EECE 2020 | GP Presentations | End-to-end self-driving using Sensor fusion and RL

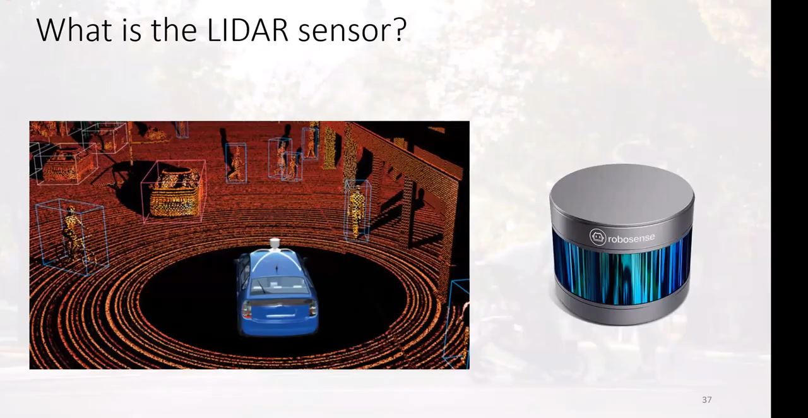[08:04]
وهو يوجد ريالو بحاول وبيطل قدavour الوبجيكس اللي موجودة في ٦٨٠ درجة.
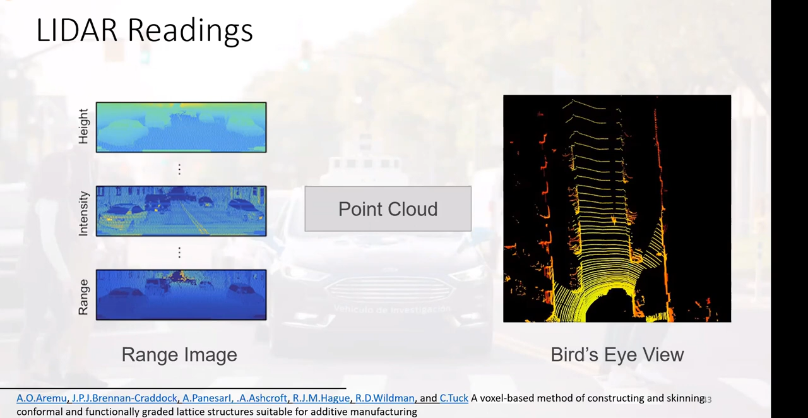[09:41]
السليندر اه كوردنس فبيطلع الصورة لها على الشمال دي. وفيه الريبزنتيشن تاني اللي هو البرتز اي فيو ده عبارة عن برويكشن على ال اكس واي بلين للعربية. احنا نستخدم الريبزنتيشن ديت في النتروك بتاعتنا وعلى كده. اه المشكلة في اليدار داتة ان هي سبارس قوي.